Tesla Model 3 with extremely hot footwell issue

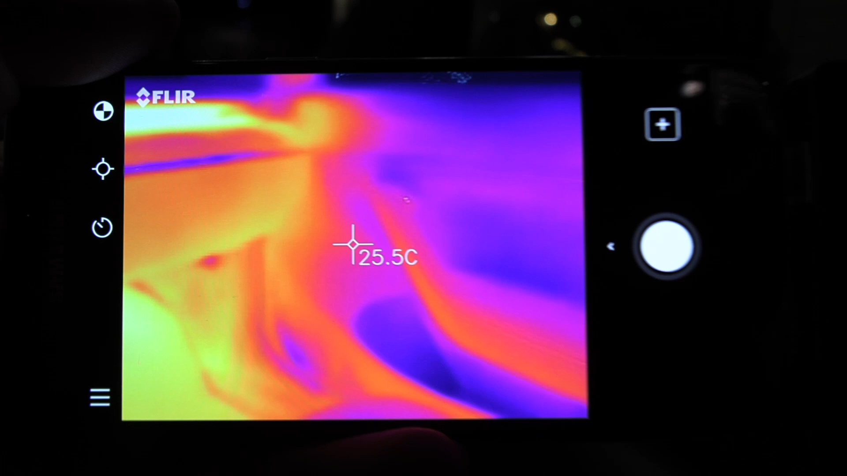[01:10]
On screen: spot 25.5°C
It works. So you see, let's check interior here.
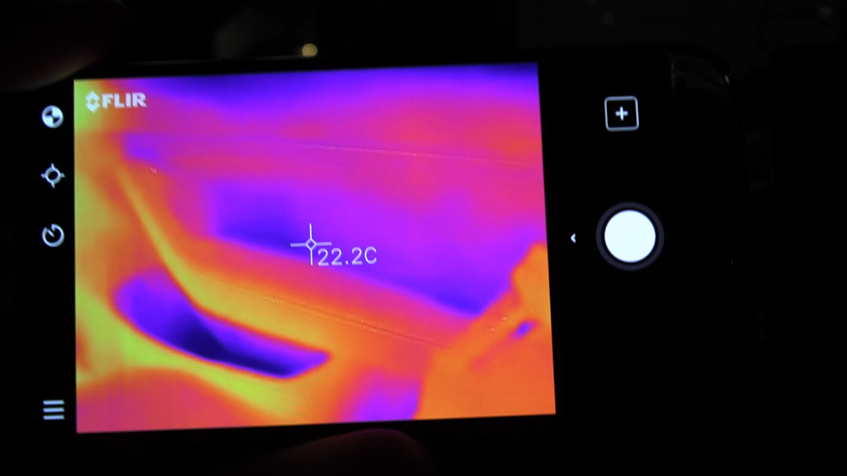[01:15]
On screen: spot 22.2°C
See, the FLIR gives it rough temperature.
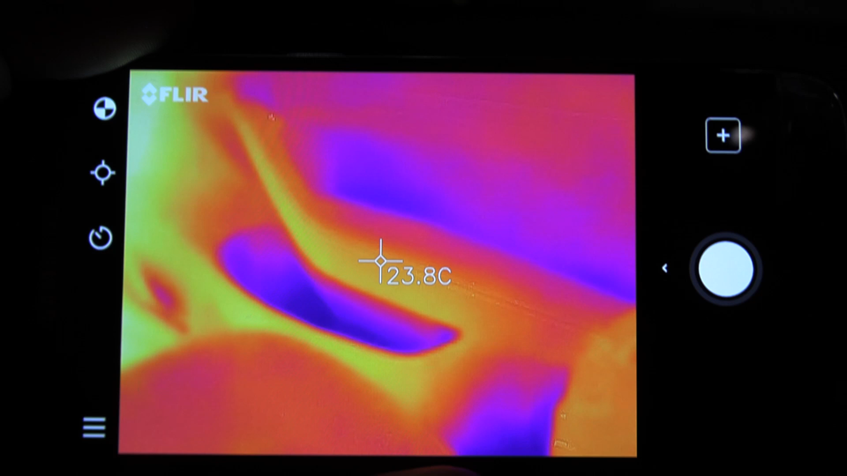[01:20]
On screen: spot 23.8°C
That surface temperature is around 24, 25. Let's check the seat here.
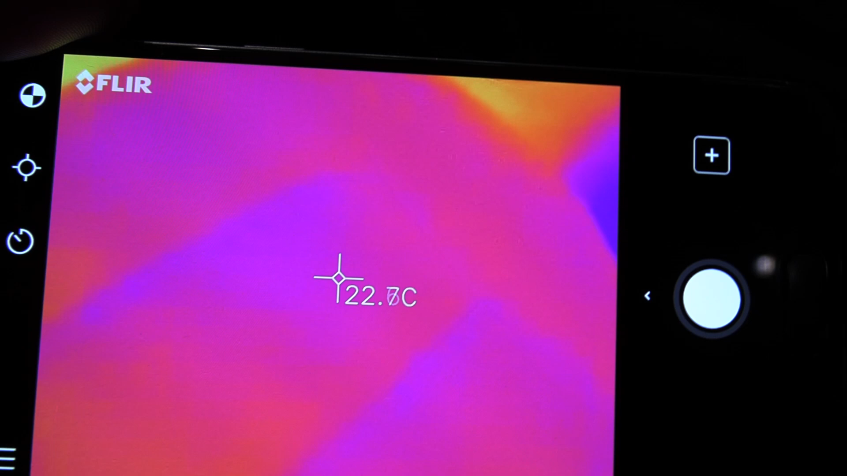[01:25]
You see 22. But in the footwell area here, we need a reading here. It seems to be 28.
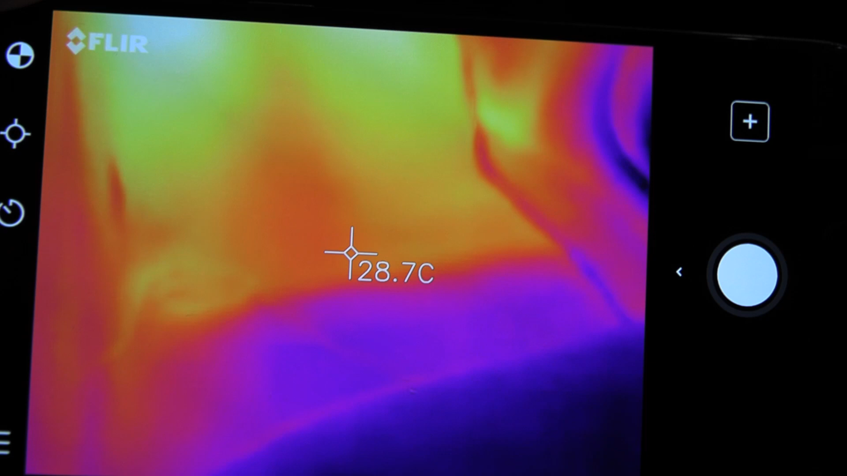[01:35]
On screen: spot 28.7°C
Yeah, okay. 29.
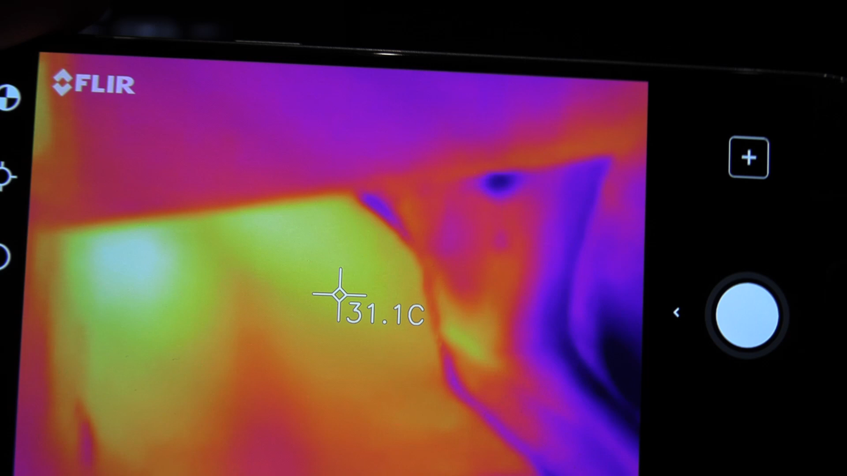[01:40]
On screen: spot 31.1°C
Right where the hot air blows out, it's 32.
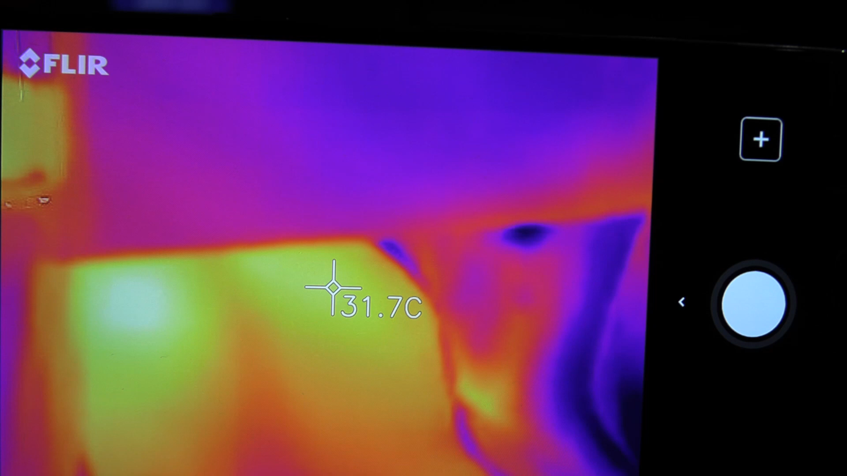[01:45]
On screen: spot 31.7°C
But you don't usually poke your feet there. Let me check. The driver's side then.
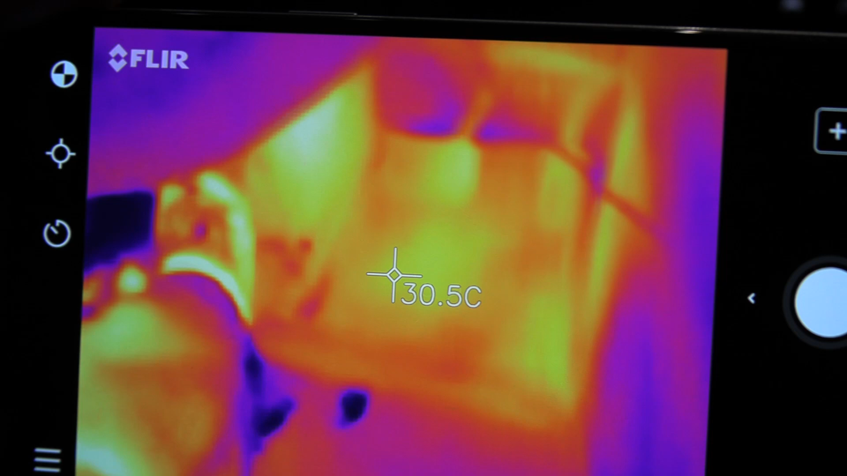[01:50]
On screen: spot 30.5°C
Here you see my feet, my hot feet. Oh yeah. Okay. So my jeans here, my crotch.
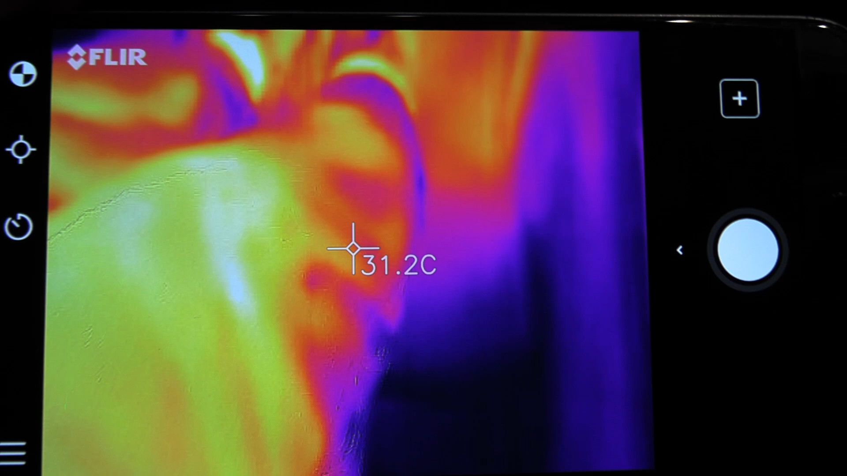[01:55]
On screen: spot 31.2°C
You want to see my crotch? Well, it's hot.
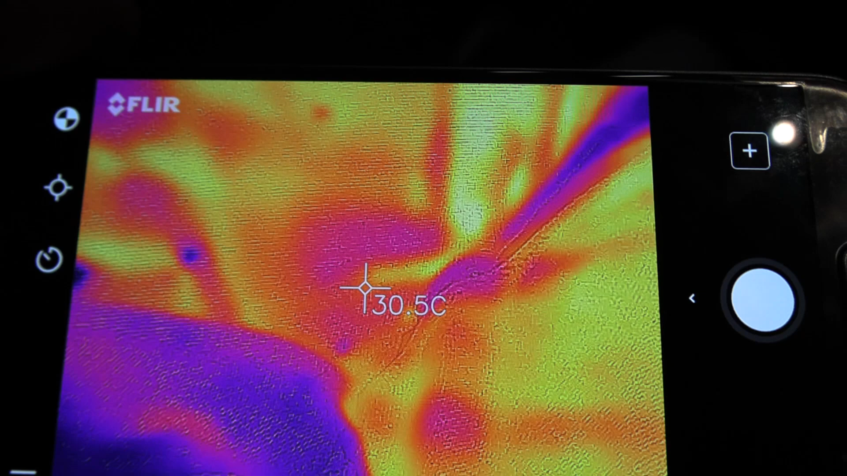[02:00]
On screen: spot 30.5°C
It's cold there. Oh shit. Okay. Anyway.
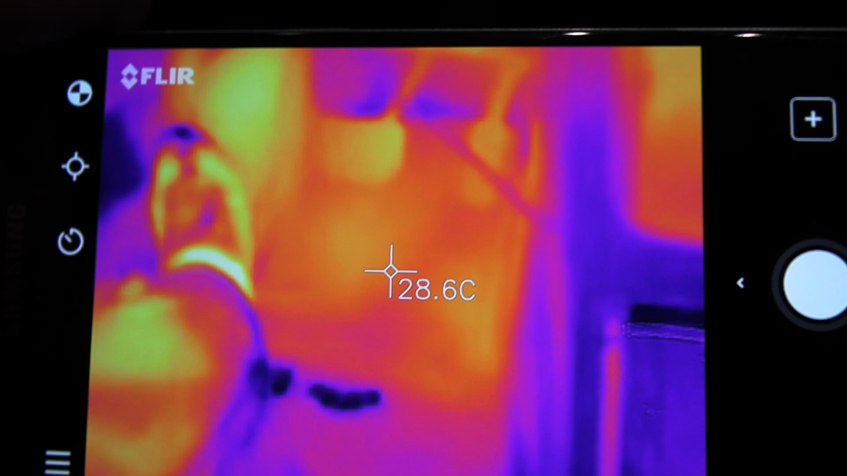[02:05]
On screen: spot 28.6°C
But here, 28. Yeah. You see, okay, 28. But it doesn't feel that warm because, uh, yeah. I mean, it feels nice and tempered.
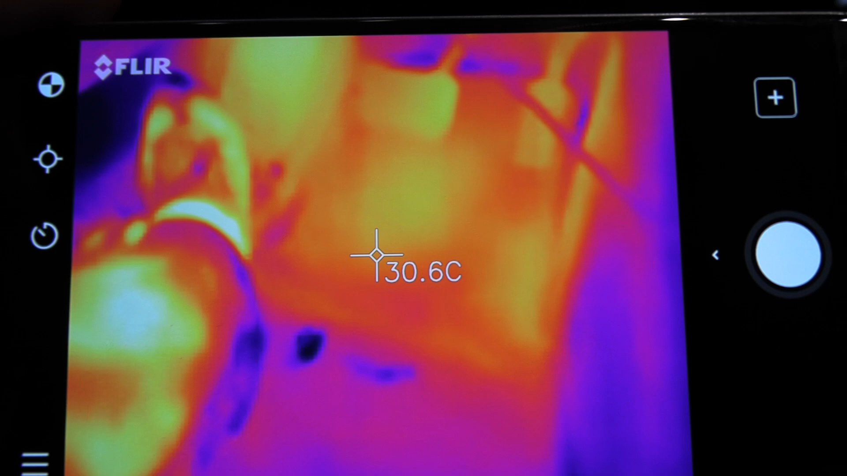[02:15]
On screen: spot 30.6°C
Let me see. What about steering wheel? Do we have steering wheel heater?
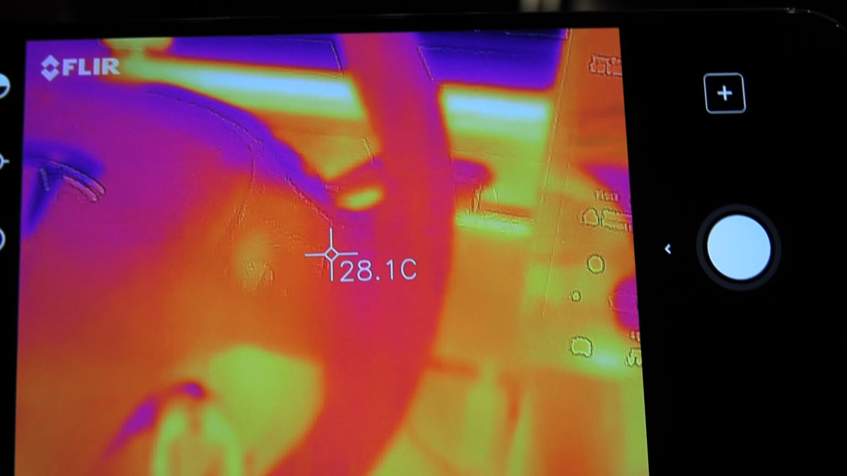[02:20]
On screen: spot 28.1°C
No. Okay, 28. Just giving you guys a little impression of what it, what it looks like in here.
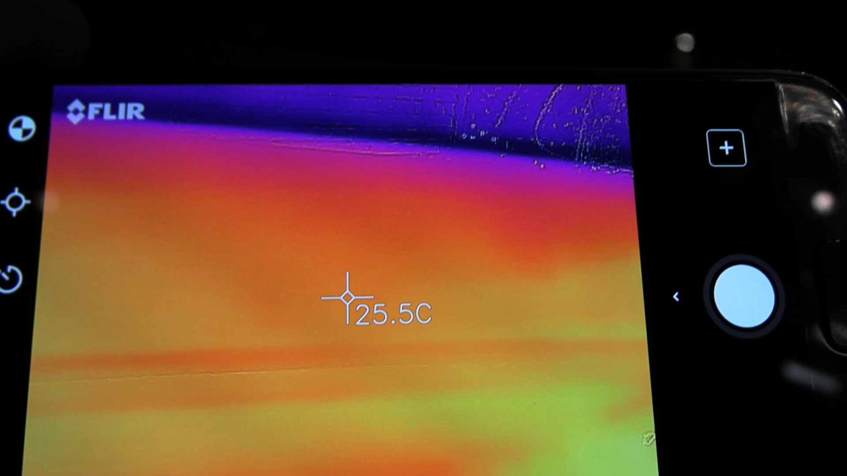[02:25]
On screen: spot 25.5°C
So see, the whole interior feels nice and warm. It's around 24 degrees Celsius.
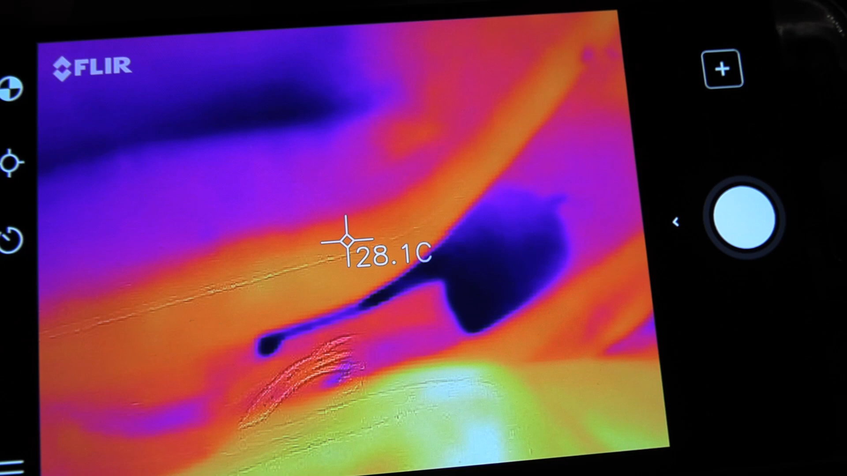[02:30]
On screen: spot 28.1°C
Let me check the roof. The roof might be a little bit warmer because, because hot air rises.
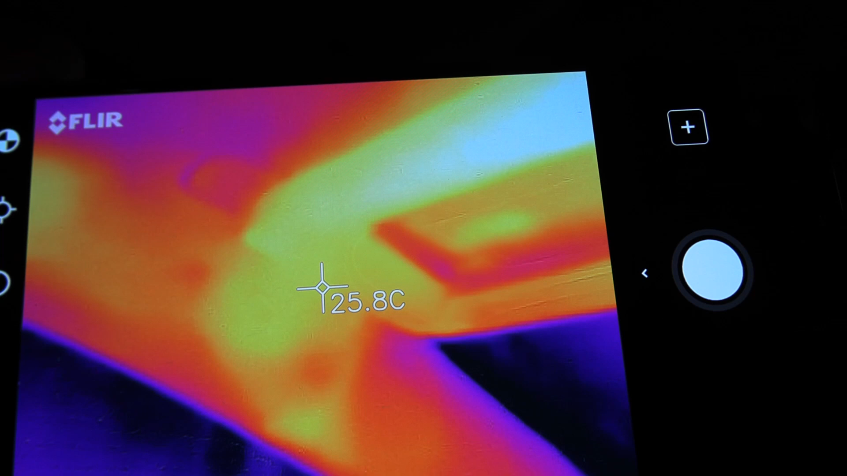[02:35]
On screen: spot 25.8°C
Yeah. 25. Okay. Okay. So we got, I think we got some good readings now.
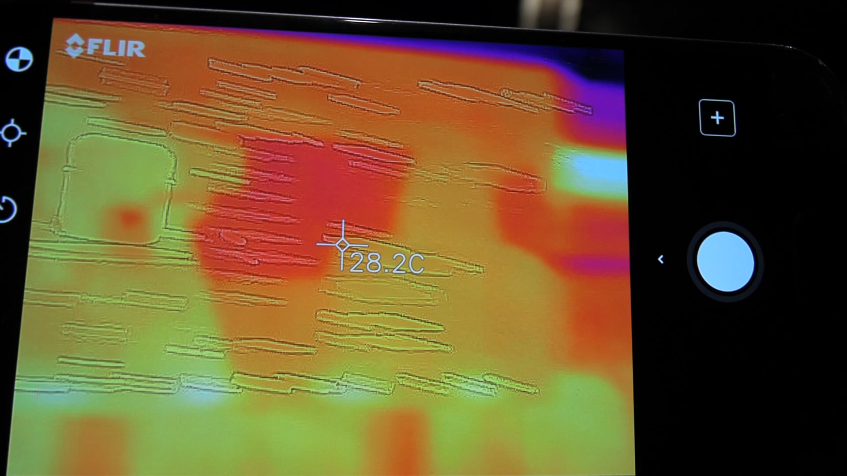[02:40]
On screen: spot 28.2°C
Let me see. What about the dashboard here? Okay. So the air goes up there, uh, out there 35 something.